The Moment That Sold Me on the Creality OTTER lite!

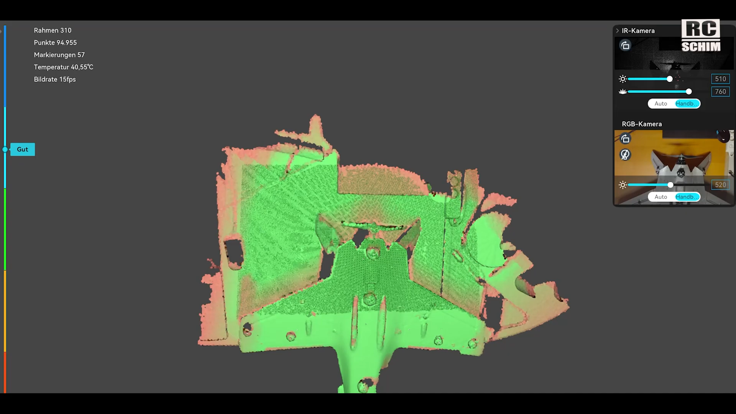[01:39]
i mean you see it works as a model it just it fell apart literally a bit
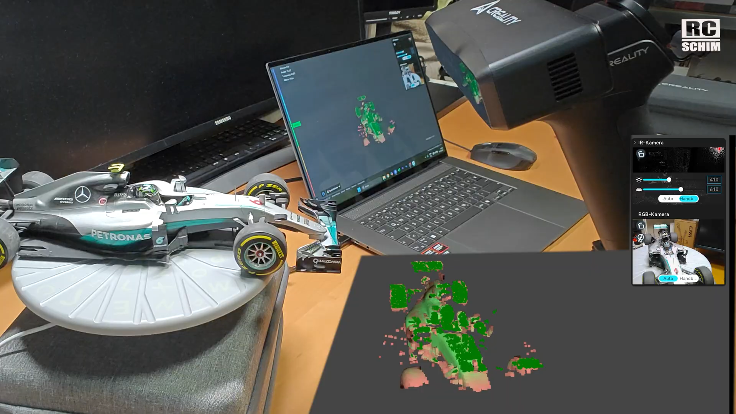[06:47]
You can scan it without losing the tracking if it's running at a constant speed. Now that's a very low angle shot.
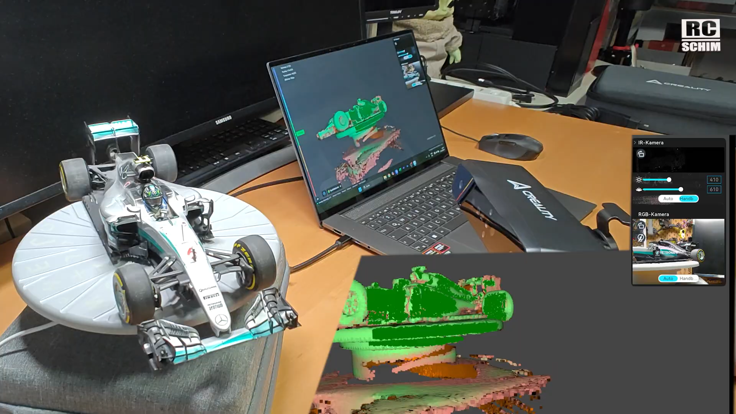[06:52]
We still don't lose the tracking. Amazing. Now that I stopped the rotation I can concentrate on details. It doesn't get better in the rear end of the car.
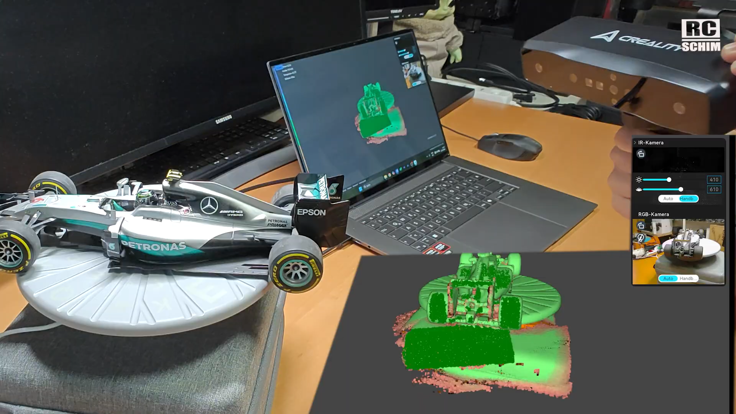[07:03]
So one thing that they improved in the software is that the point cloud you see really fat points so they increase the
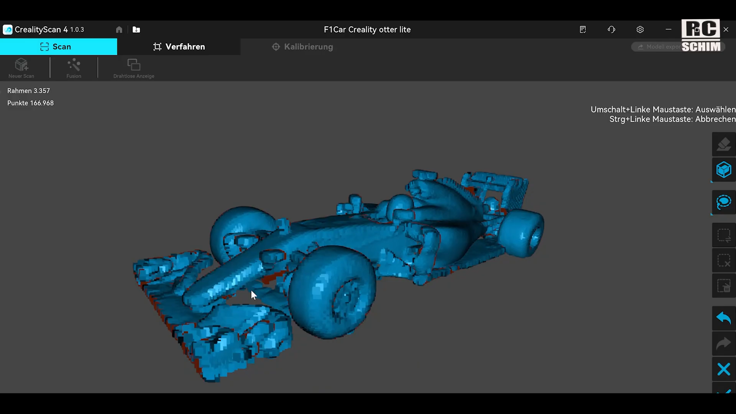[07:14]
point size by quite a lot which makes it a bit easier to cut away these things.
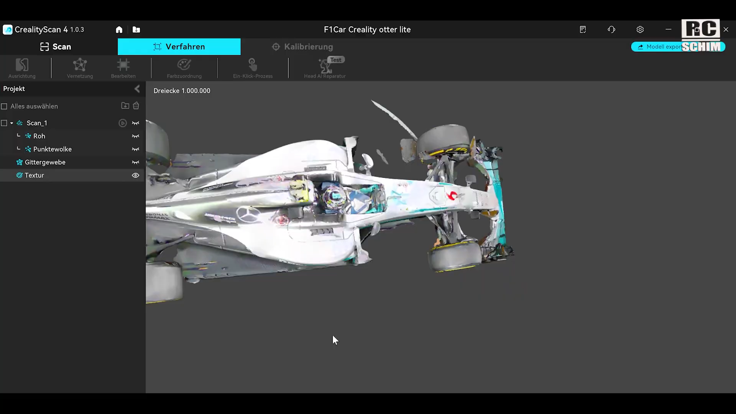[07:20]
The textures are okay. The scan I see it is messed up there in the front.
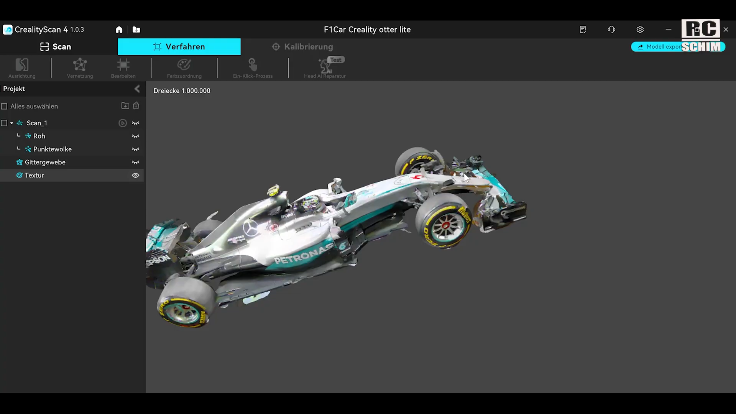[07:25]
It's not terrible. It's not the best but this is a real really difficult object.
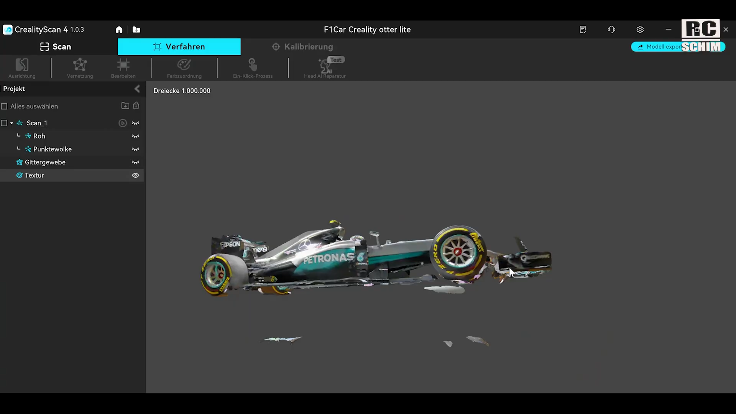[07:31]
What I see is that the front and the rear spoiler they really worked better than on the Moose for example.
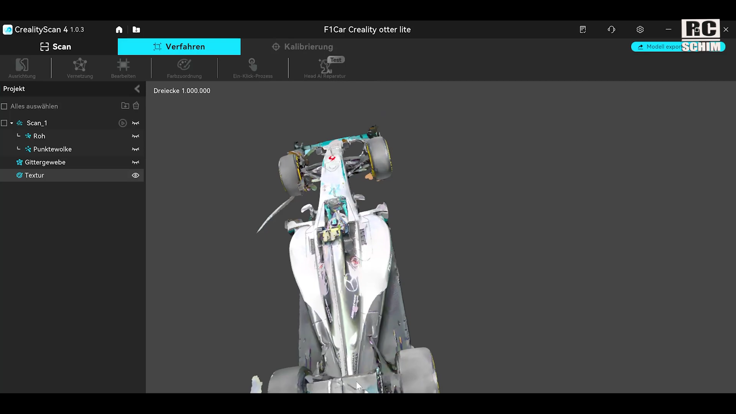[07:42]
So it sits somewhere between a good infrared and laser based scanner.
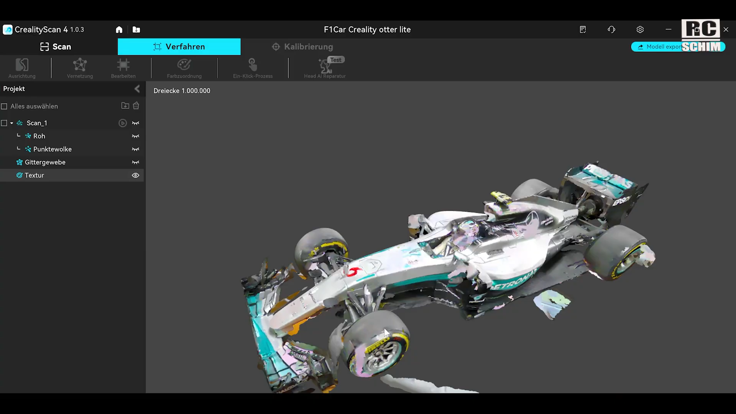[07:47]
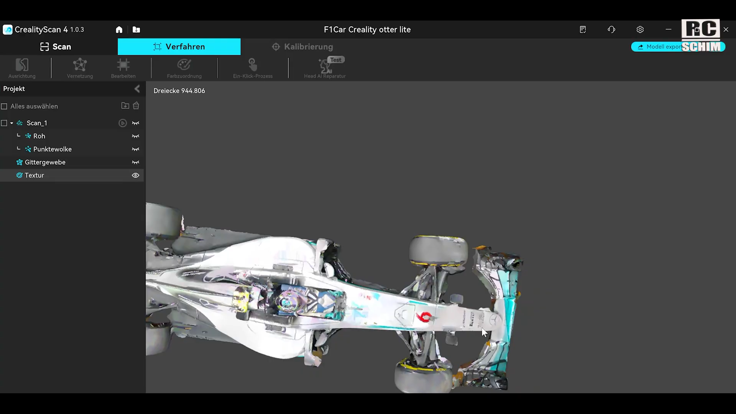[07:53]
Okay now it looks nicer but it's still not perfect as you see in the front there. It's my pretty old Logitech G9 mouse.